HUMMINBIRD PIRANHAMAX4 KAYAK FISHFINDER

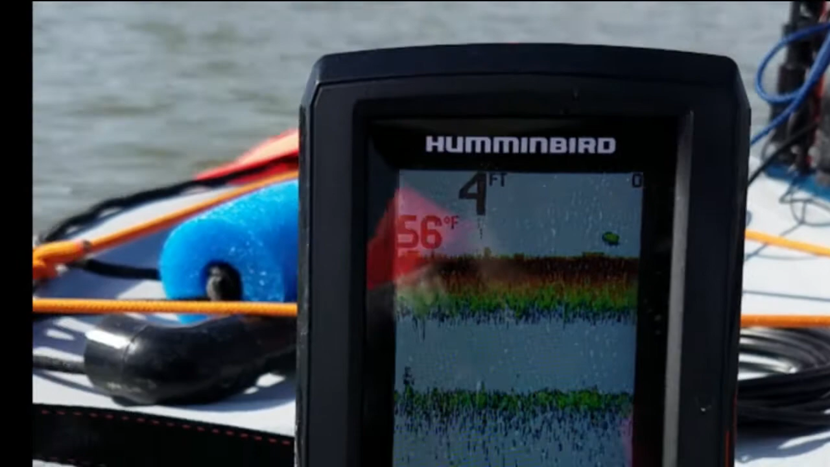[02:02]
On screen: depth 4 ft, water 56°F
the fish finder in action you can see it shows a depth around this is a spot where I come later in the year and I catch a lot of perch it's not very deep but
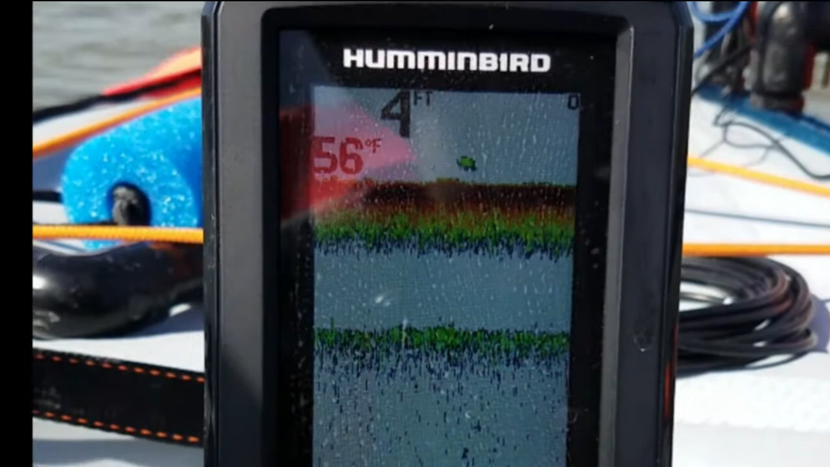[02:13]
On screen: depth 4 ft, water 56°F
you can see it's about four foot deep 56 degrees it shows the structure really well I'm just gonna let blow me around down through here and I'm sure we'll go over top of some stuff
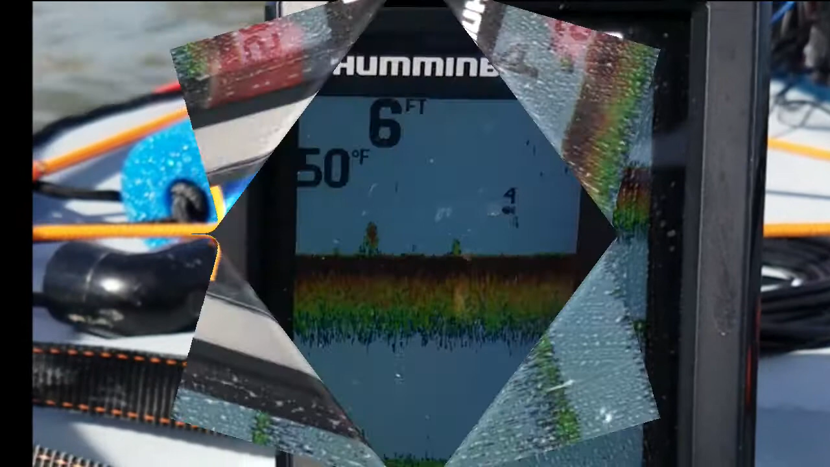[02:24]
On screen: depth 6 ft
yes fish finder will show fish on it I guess the thing I like about it is like most fish finders it shows the depth and the water temperature but
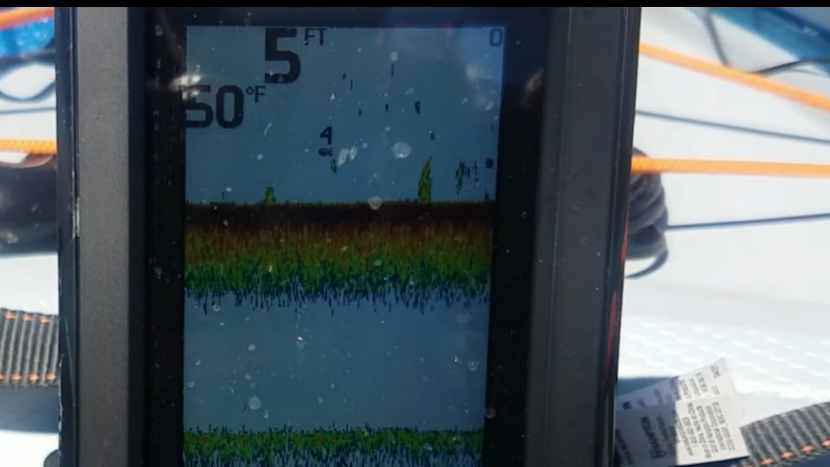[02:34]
the fish show up and it tells you how deep it thinks they are and I you know it
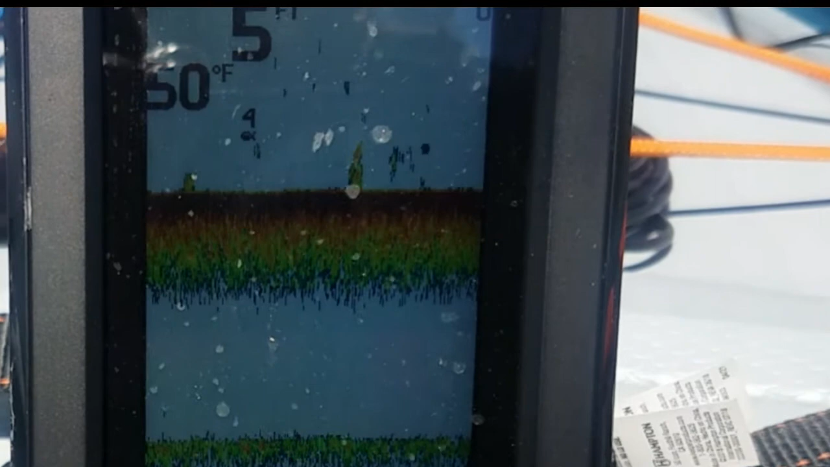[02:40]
self-adjusts for the depth but what I like is it shows you the structure on the bottom so that you
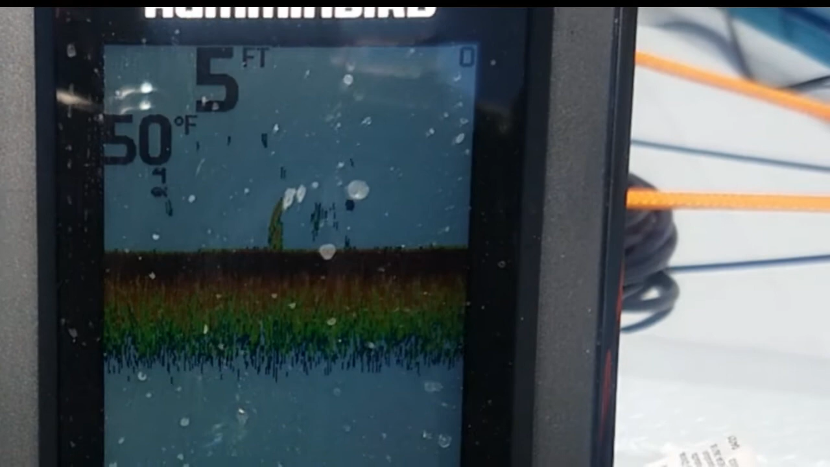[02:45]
On screen: depth 5 ft, water 50°F
can really you can really see where there's structure and that's usually where I catch my fish but you
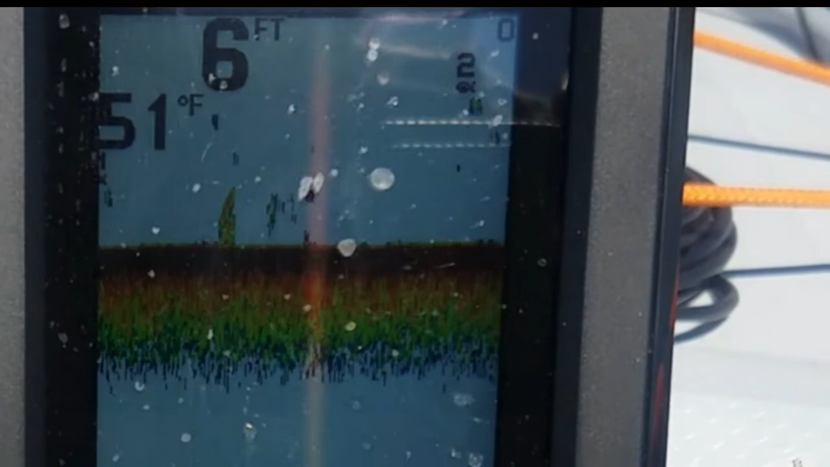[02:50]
On screen: water 51°F
can see some of the fish that are coming across on it now tells you the depth there two feet but I'm
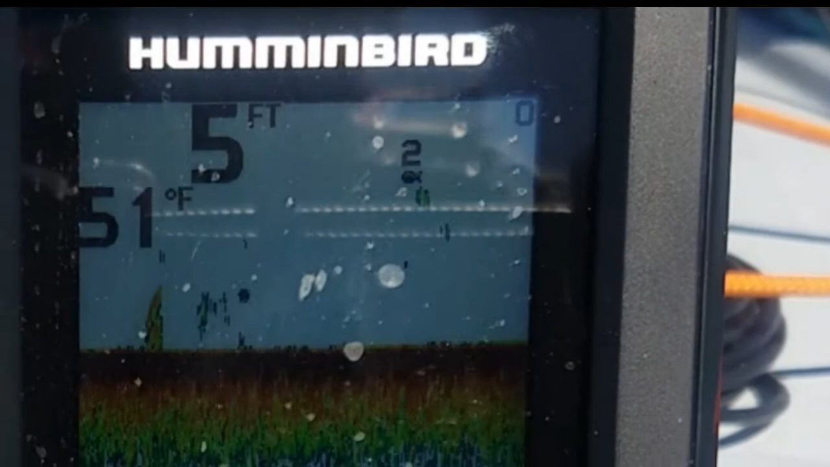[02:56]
On screen: depth 5 ft, water 51°F
pretty happy with this fish finder and you can set the screen up to display the fish as just blips
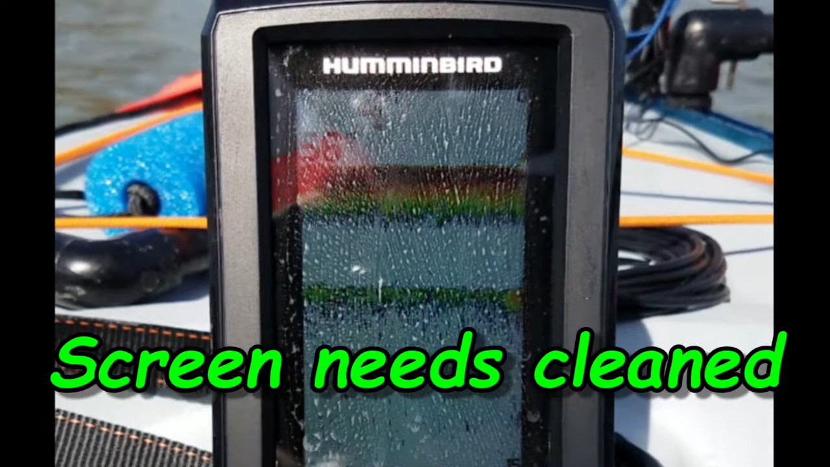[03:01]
or actual like pictures of fish and next to the fish it will tell it'll have a little number and that's how deep it thinks it is and the bigger the fish the bigger the symbol on the
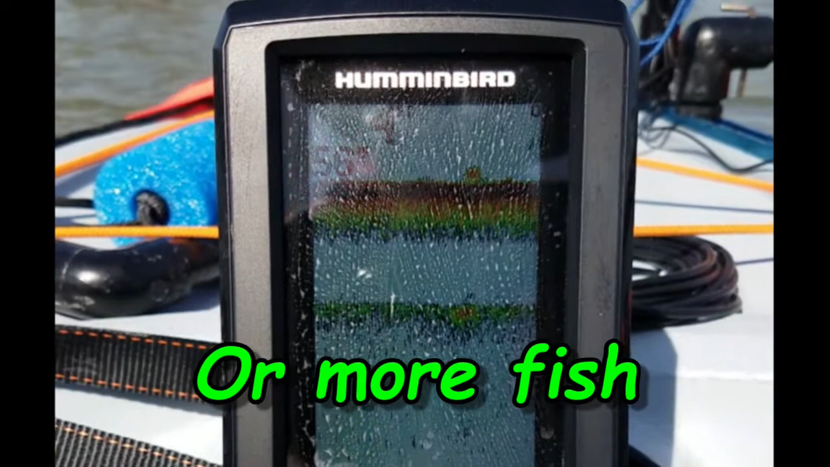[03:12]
screen it self-adjusts for depth and all that you can set a fish alarm on it that was annoying it thought it saw fish all the time and just
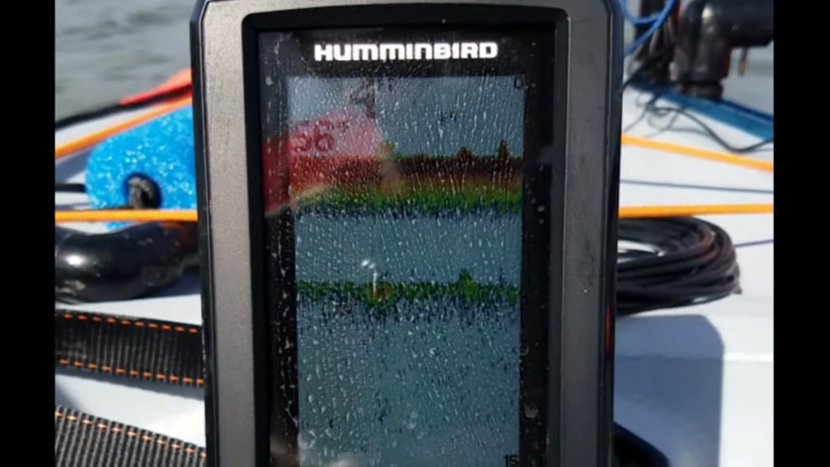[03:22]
kept beeping you can set a low water alarm on it I don't worry about that either my kayak maybe if you had a boat that would be good but yeah we'll let it blow
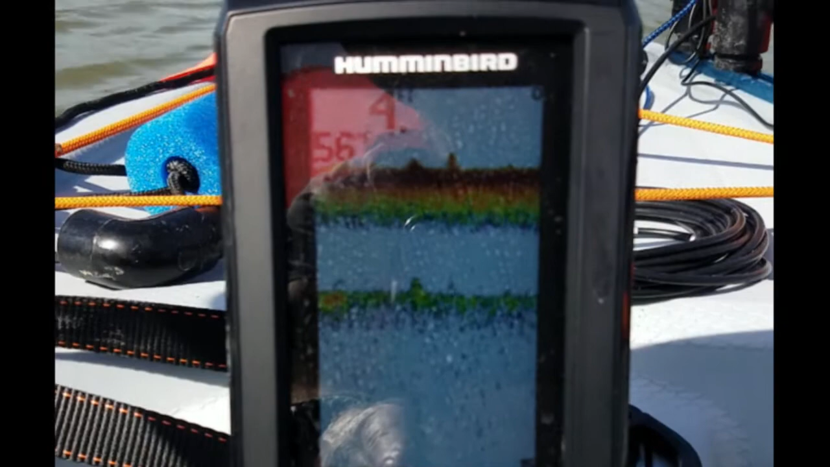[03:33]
me down through here and see if I can't get some video of some structure it's moving me down here good enough with the wind and I'm actually dragging a lure behind me while I'm doing this there
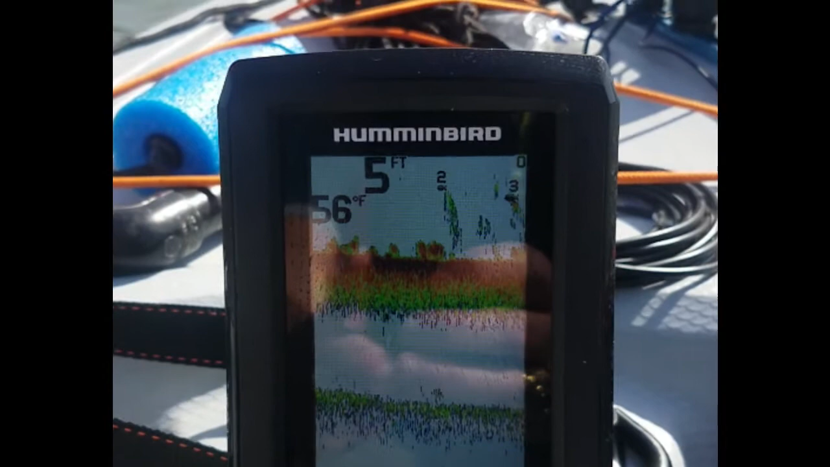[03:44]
On screen: depth 5 ft, water 56°F
there's some structure on the bottom and there's a fish it says at two foot another fish at three
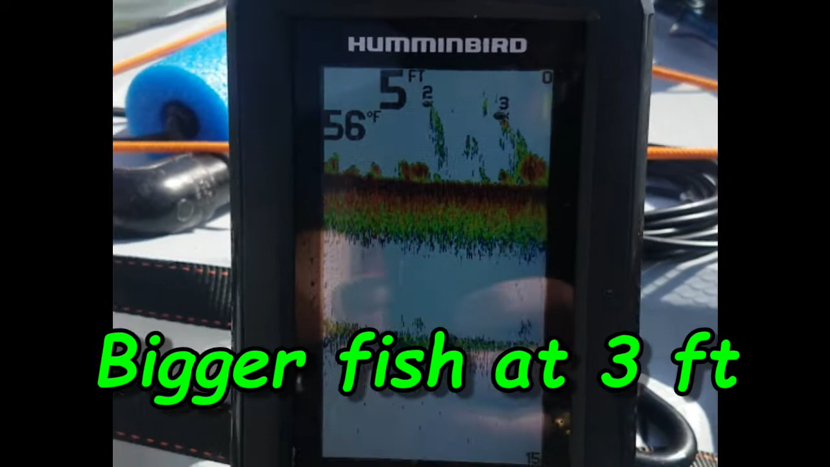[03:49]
On screen: depth 5 ft, water 56°F
foot there's some really good structure there yeah put my phone down here and see if I catch
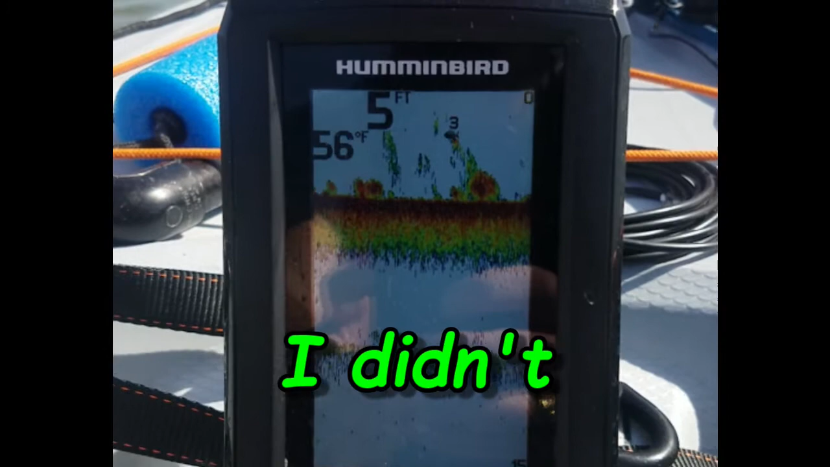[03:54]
On screen: depth 5 ft, water 56°F
anything right here there's some good structure little pictures of fish around there but that there looks like there should be fish down there you
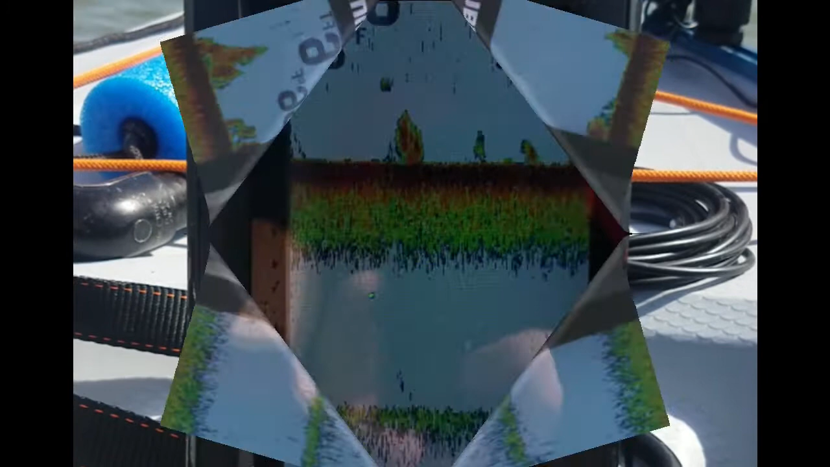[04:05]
know I don't know if you can see the screen but there's a fish it says at four feet just a little one
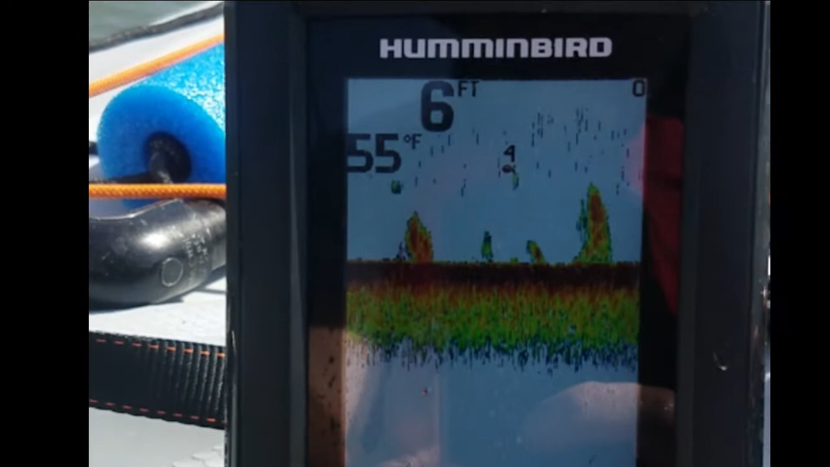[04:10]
On screen: depth 6 ft, water 55°F
some other good structure on the bottom though there's a
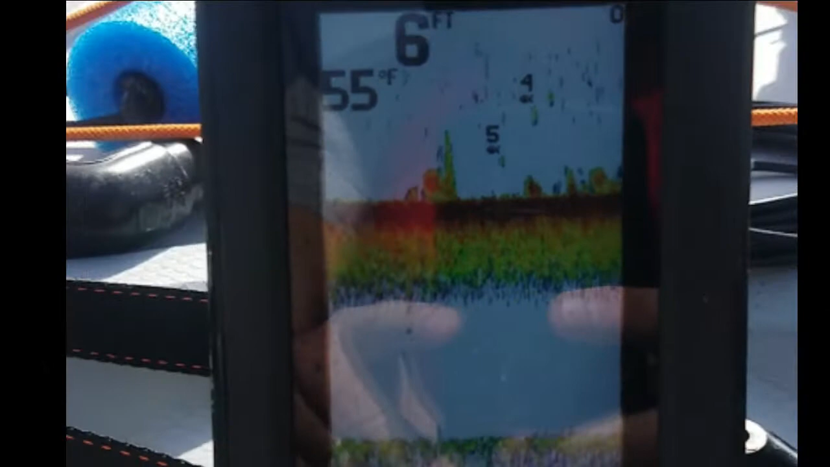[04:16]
On screen: depth 6 ft, water 55°F
couple fish one of five feet one of four feet a lot of good structure again I
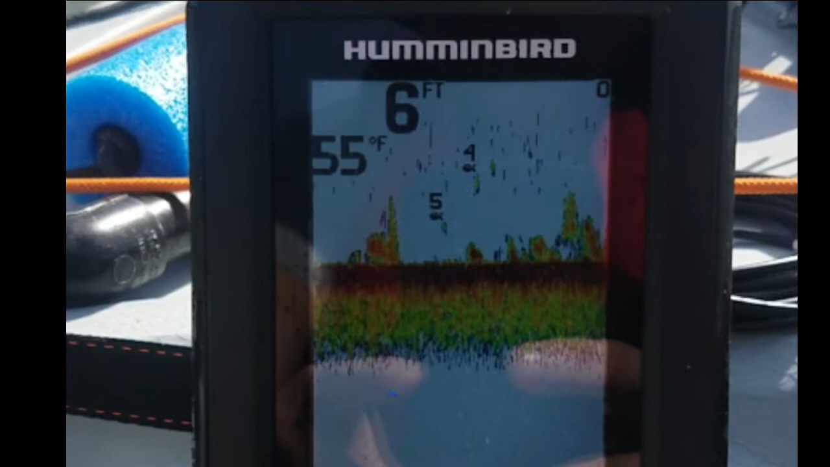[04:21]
On screen: depth 6 ft, water 55°F
don't ever seem to get a bite though not too sure look